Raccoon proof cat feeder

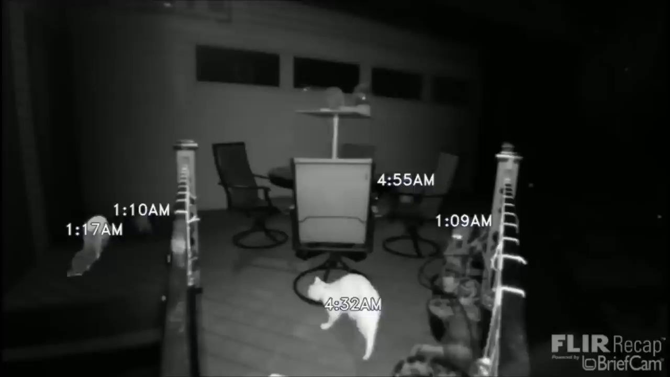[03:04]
So you can see the cat wandering around at various times throughout the night, except when the raccoons show up at about 4.55 AM. There's a husband and wife raccoon team there, and the husband is just tall enough that he wreaks havoc on the original version of this platform.
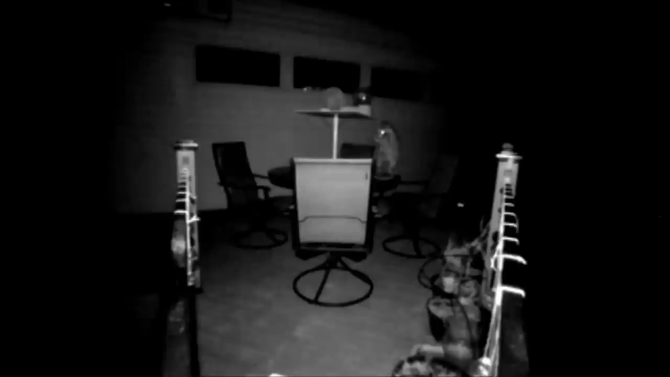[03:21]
Now I've switched to the detailed version of the original video clip,
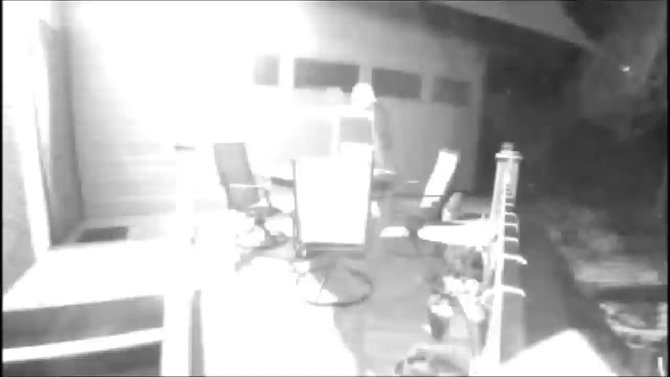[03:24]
and you can see it's interesting that when that light comes on, the motion detection enabled light, the raccoons don't even flinch. I thought that would scare them away, but they don't care.
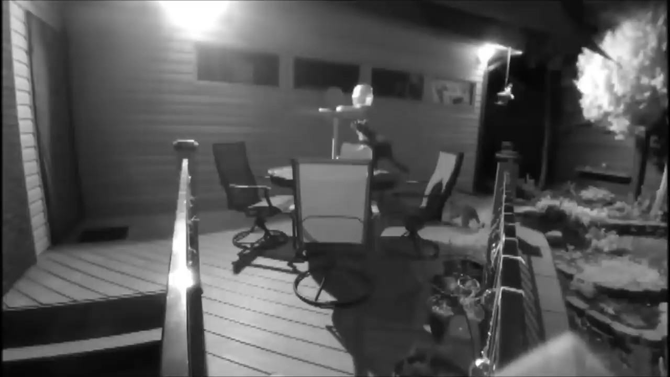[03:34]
So this raccoon's tall enough that he can just reach up to the food and just paw the food out, but he's more ambitious. He wants more. So he's trying to get that right hind leg up on the platform so that he can go up and own the food.
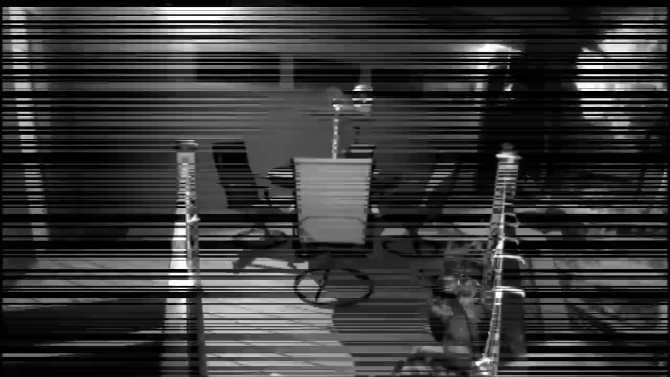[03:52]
And after about an hour of trying, he actually does that, and he gets up there and he gobbles up all the food. So we had to do a change.
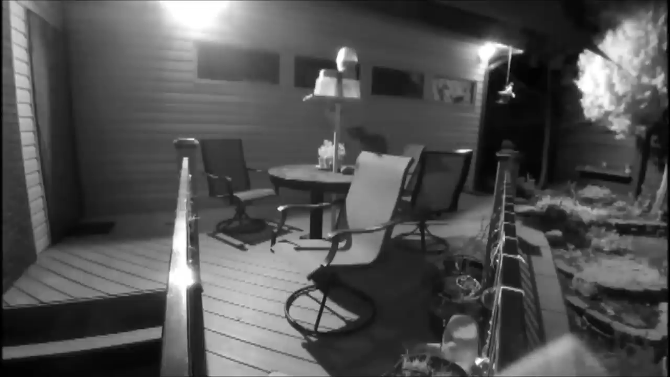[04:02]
So the next night, I raised the platform up four inches. It's a total height of 25 inches. And I put the food bin up on like a seven inch plastic bucket. So now he's totally defeated and he runs home in shame. But one other cat feeding tip.